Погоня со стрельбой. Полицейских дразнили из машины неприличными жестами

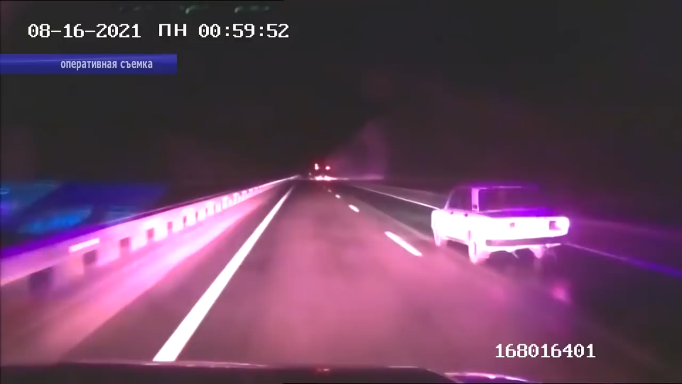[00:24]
Полицейские организовывают преследование. Патрульный автомобиль сложно не заметить. Проблесковые маяки, сирена и голос из динамика, настойчиво призывающие нарушителя остановиться. Реакция водителя – разворот и езда по встречке.